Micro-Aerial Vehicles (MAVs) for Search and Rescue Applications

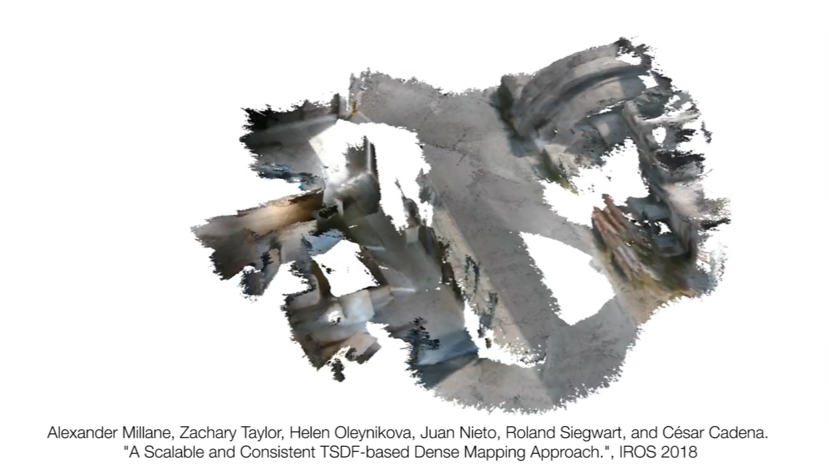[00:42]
The first stage in our pipeline is to create an initial map of the environment from an inspection flight.
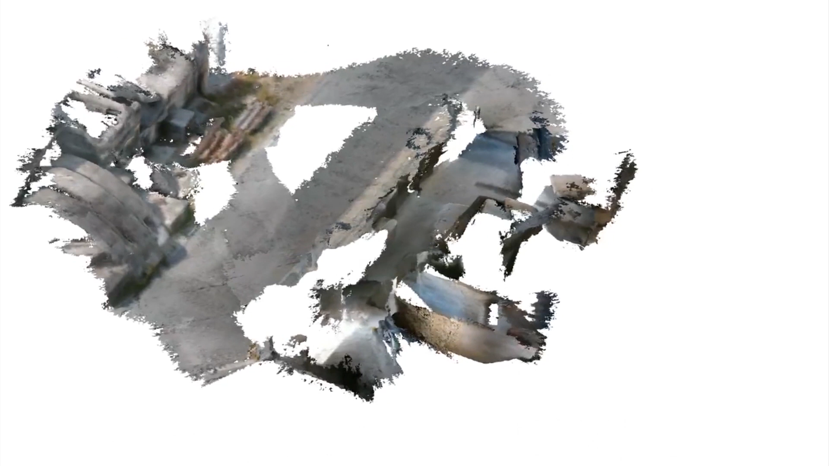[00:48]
Here we show a reconstruction resulting from a single flight through both indoor and outdoor spaces, which was built in real time.
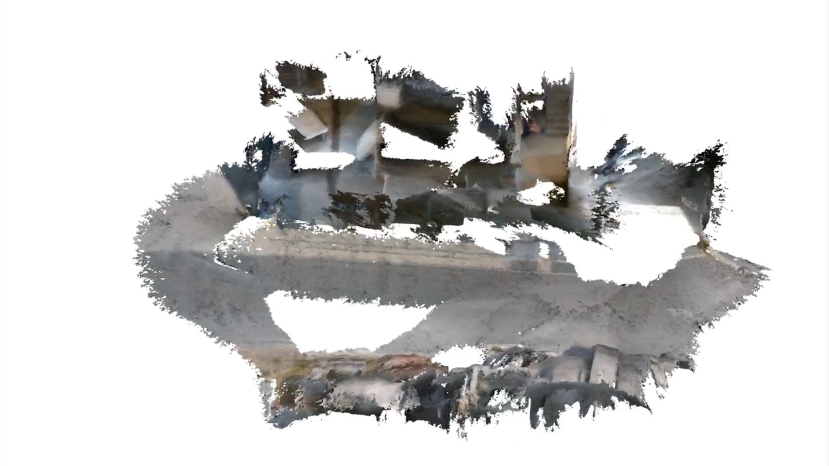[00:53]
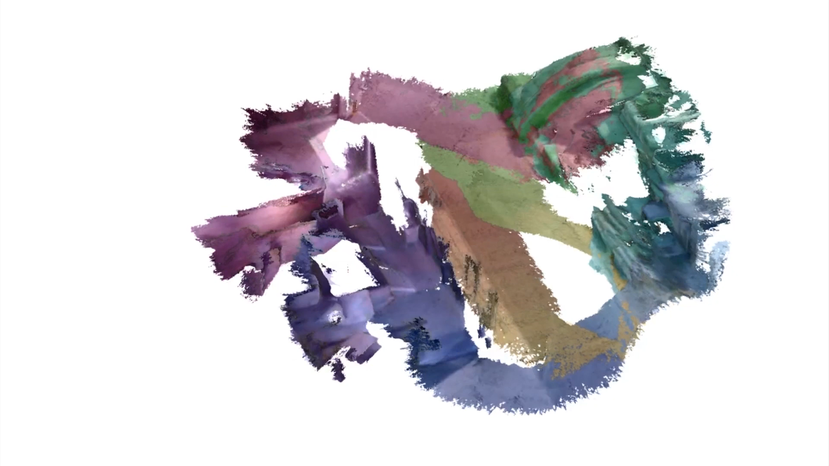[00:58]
In this segment, the system's underlying representation of the world is shown. The world is represented as a collection of smaller submaps.
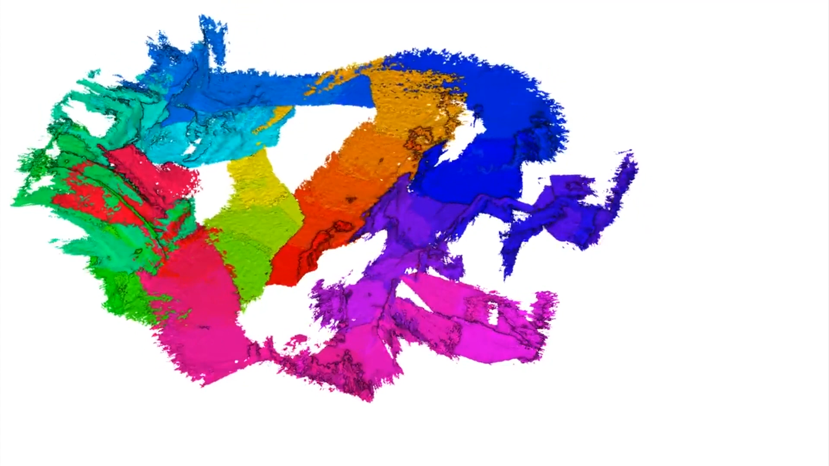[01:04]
The positions and orientations of these submaps are
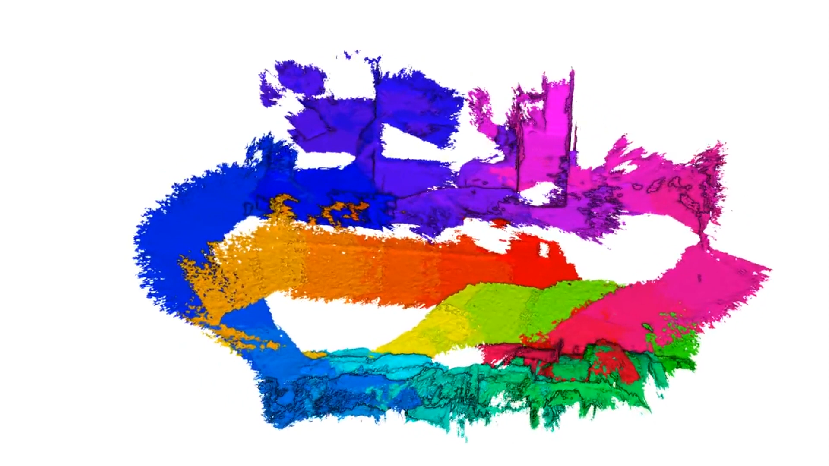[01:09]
adjusted as the system acquires more information about its environment.
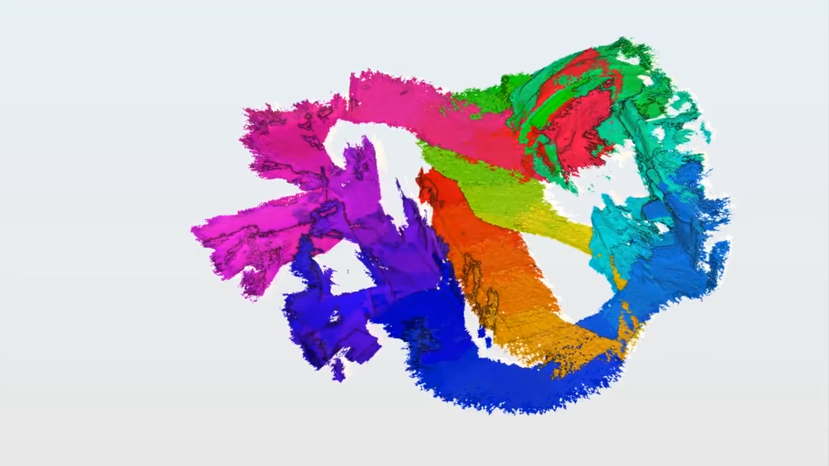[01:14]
To facilitate detection of injured people, we use the MAV's thermal camera to color the reconstruction by an area's heat signature.
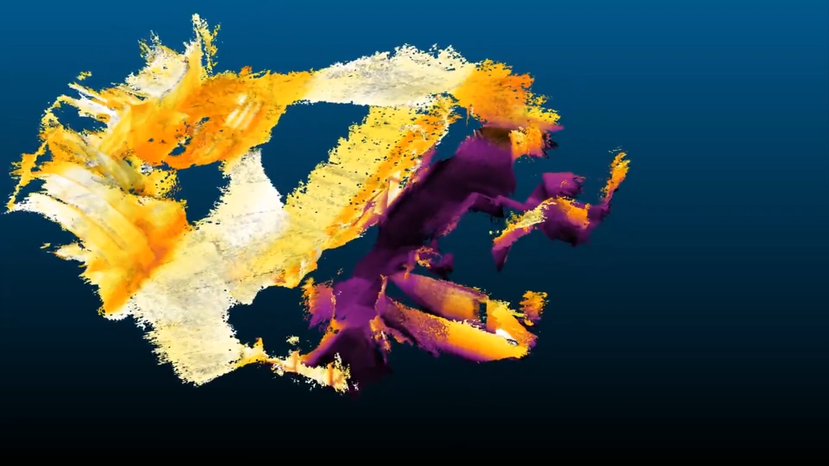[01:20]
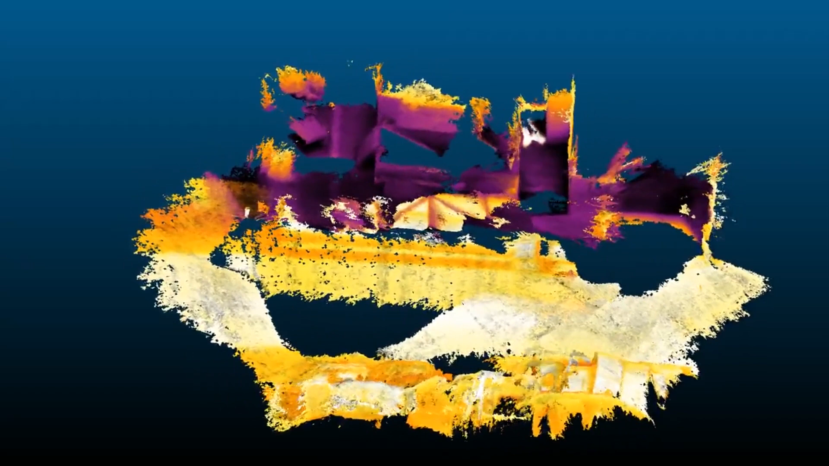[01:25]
Closer inspection of the generally cool basement shows an anomalous heat source, which prompts further investigation.
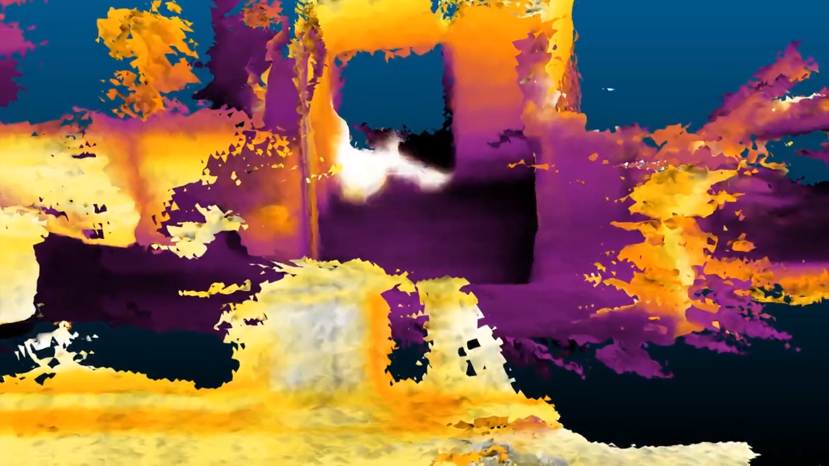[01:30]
Thermal imagery reveals this heat source to be a simulated victim.
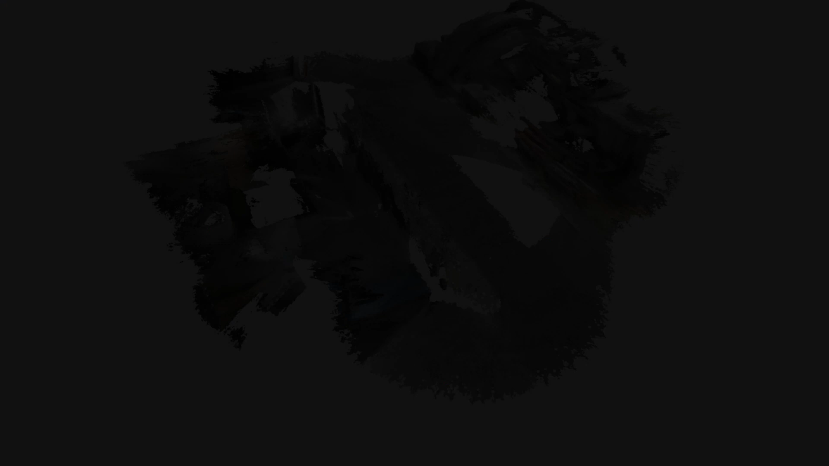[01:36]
For path planning, we build a second map using the stereo camera pair, which have a much larger field of view.
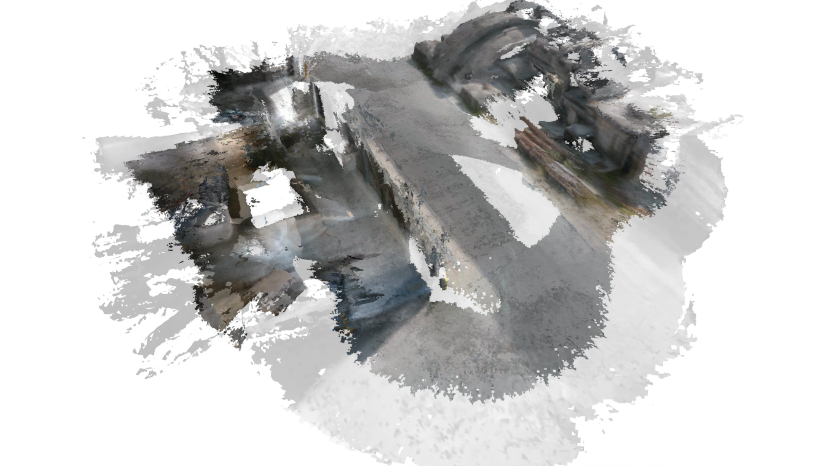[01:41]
From this map, we calculate traversability information.
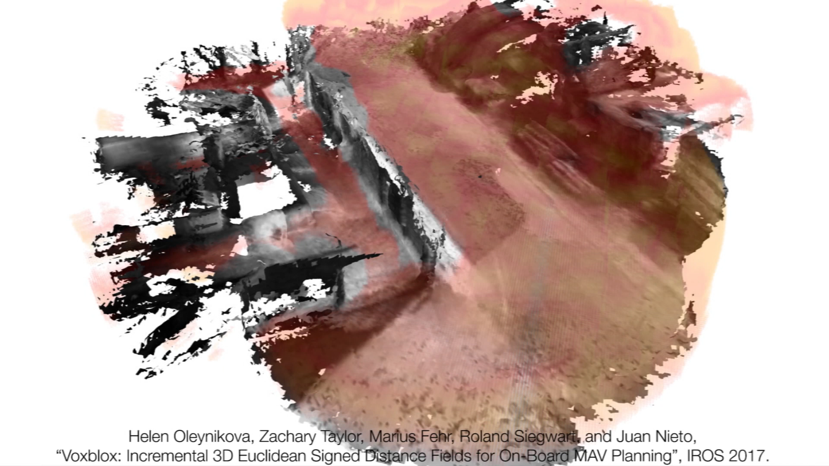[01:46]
Marked in red are all the points where the robot has enough space to pass.
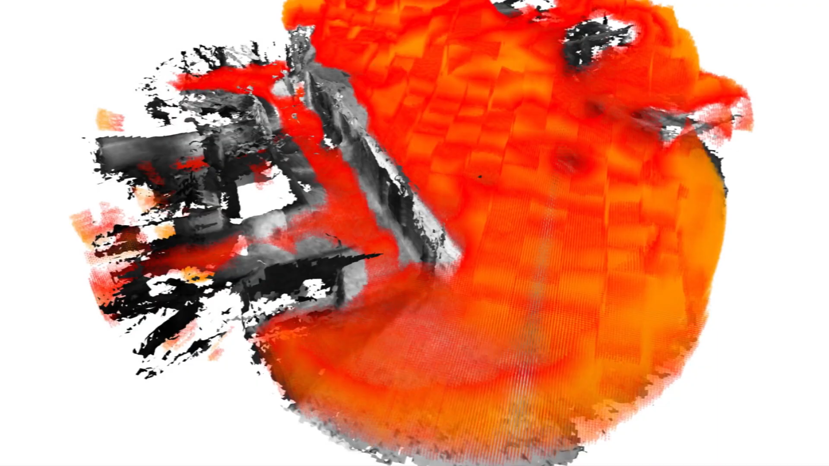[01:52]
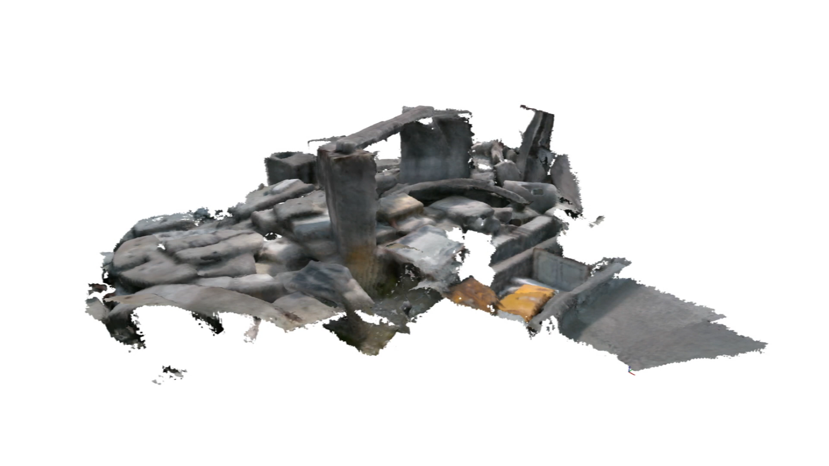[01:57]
To navigate in previously mapped environments, the MAV needs to be able to locate itself in these reconstructions.
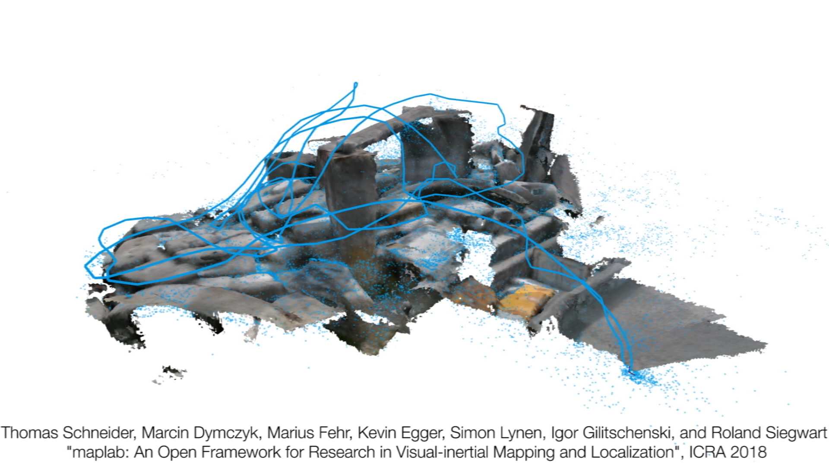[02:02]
We localize by creating a sparse map which contains only distinctive 3D landmarks.
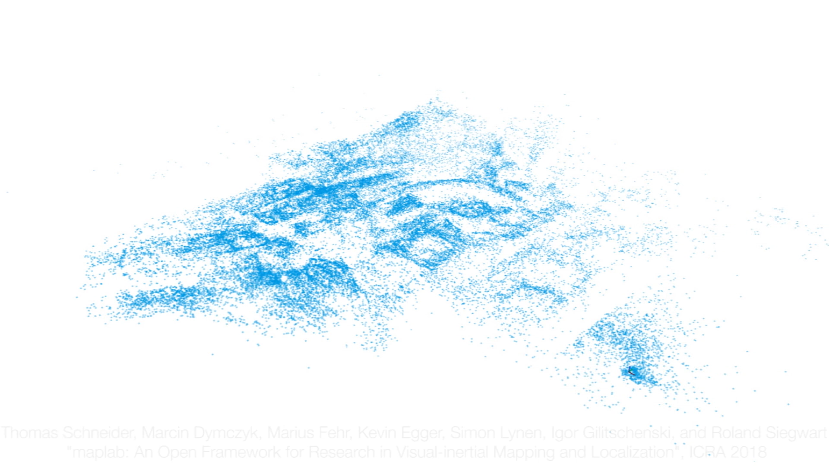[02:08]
While the robot flies, it is able to recognize these landmarks and correct its estimate of its position in the environment.
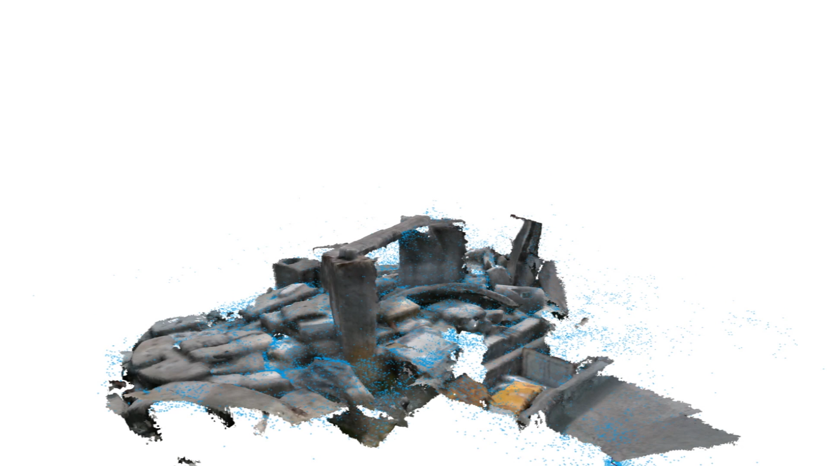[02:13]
Here you can see the robot's estimated pose and the output of its
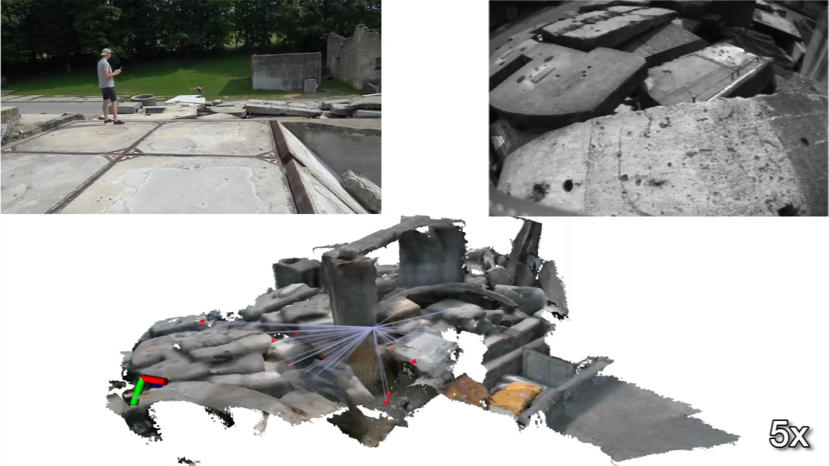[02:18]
depth sensor overlaid on the previous 3D reconstruction.
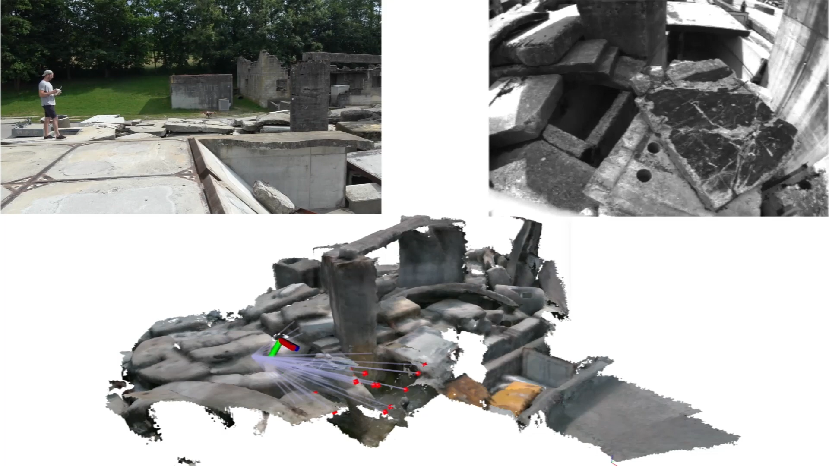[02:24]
Its pose is periodically corrected by the localization procedure.
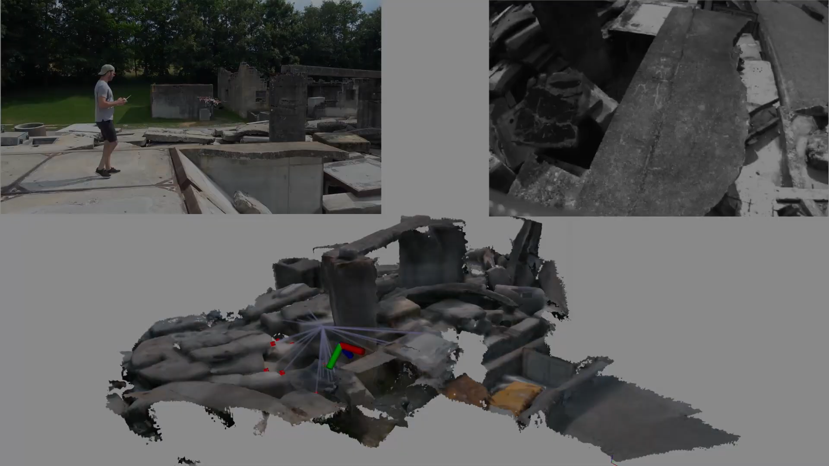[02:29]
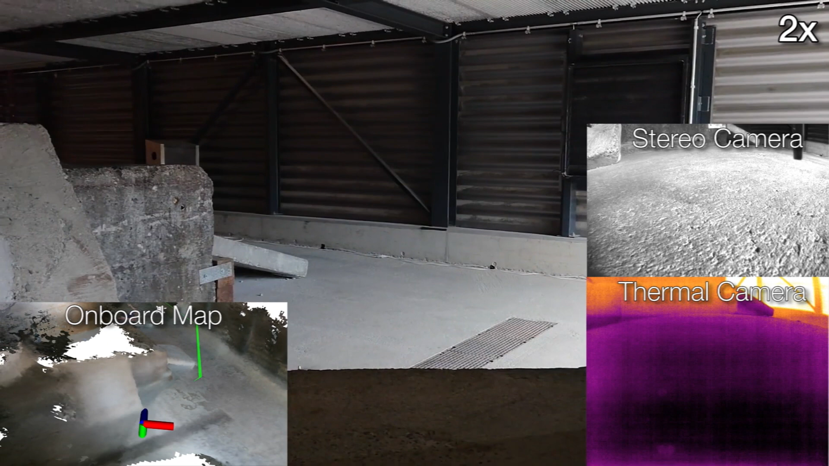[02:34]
Finally, we bring all the components we've introduced into a single autonomous system, capable of planning,
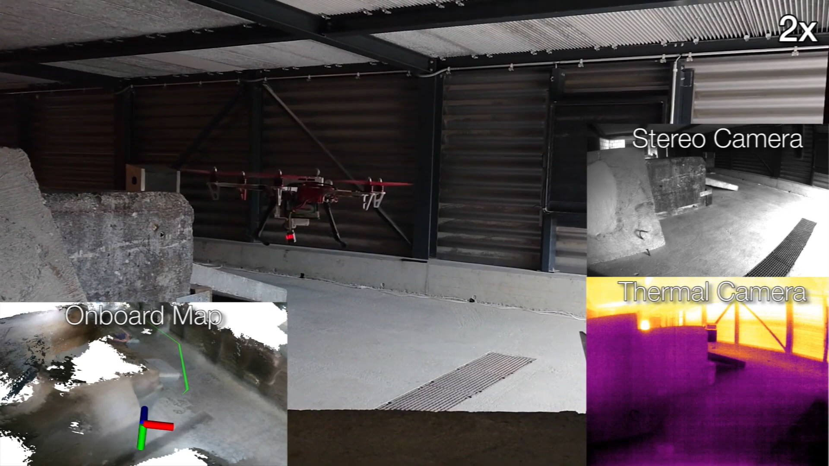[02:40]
localizing, and navigating in previously seen environments. Here we perform an autonomous mission to return to the area where a person was previously seen.
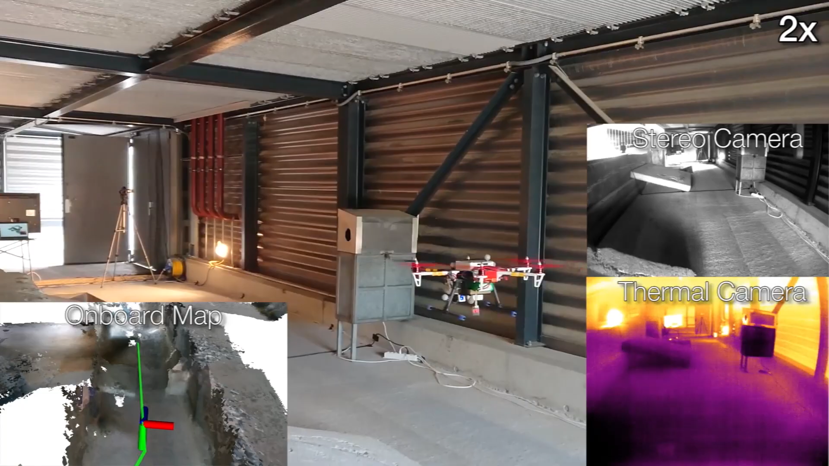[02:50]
By localizing against the previously built map and path planning within traversable areas, the MAV navigates autonomously in this narrow space.
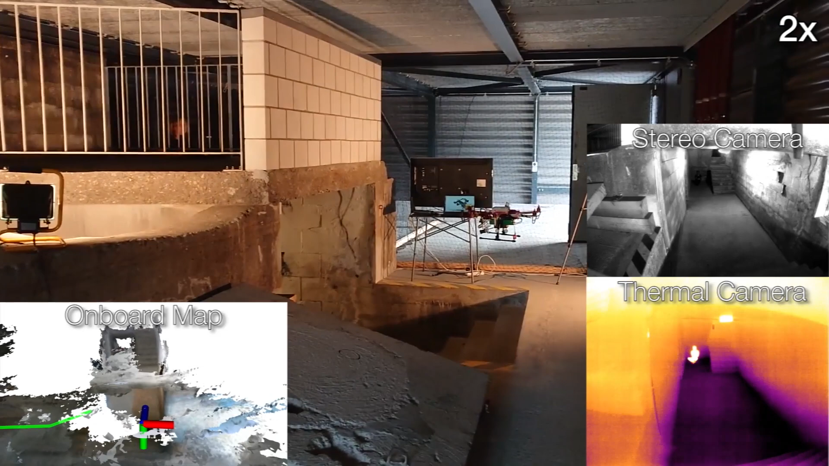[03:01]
At the end of the mission, the person is clearly visible in the thermal camera.